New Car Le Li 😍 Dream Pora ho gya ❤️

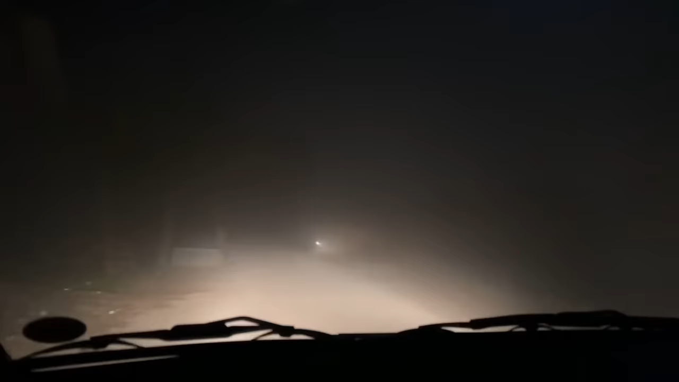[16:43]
ये देखें आपको अंदाजा हो रहा होगा कि कितनी ज्यादा धुंध जो है वो पड़ गई है। अल्हम्दुलिल्लाह गांव पहुंच चुके हैं।